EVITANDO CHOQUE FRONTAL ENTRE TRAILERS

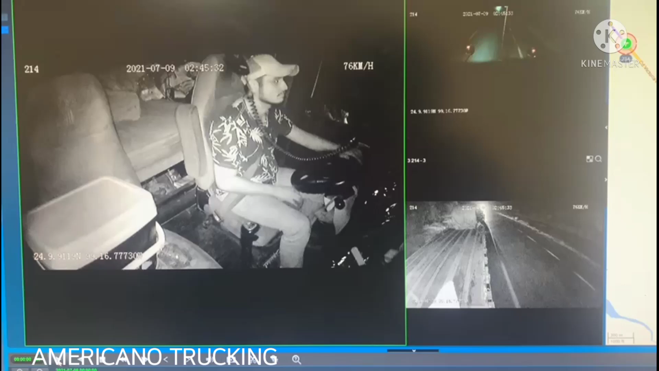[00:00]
¿Cómo están amigos de Americano Truckin? Pues aquí el camarada se llevó el gran susto de su vida donde un camión, un trailer se le fue de frente y él le sacó la vuelta al lado izquierdo Ahí se mira donde el camión viene de frente, el trailer Y mi amigo con doble plataforma, con casi 90 toneladas de rollo de acero Se le fue encima y le alcanzó a sacar la vuelta Gracias a que alcanzó a ver Esto pasó a las 2.45, 2.46 de la madrugada